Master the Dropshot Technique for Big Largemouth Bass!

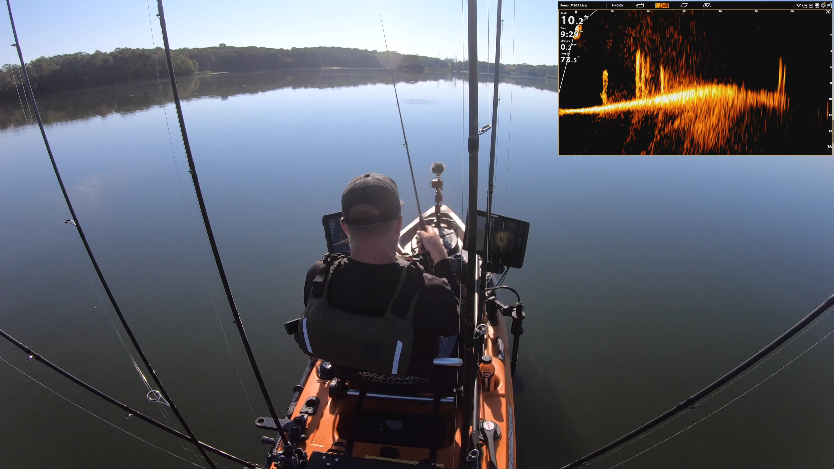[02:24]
Feet, 9:30. You can see I'm fighting that fish on the drop shot. It's trying to stay down the weeds. Oh, there it came up there. It's going back down to the weeds. You can see it perfect on the live.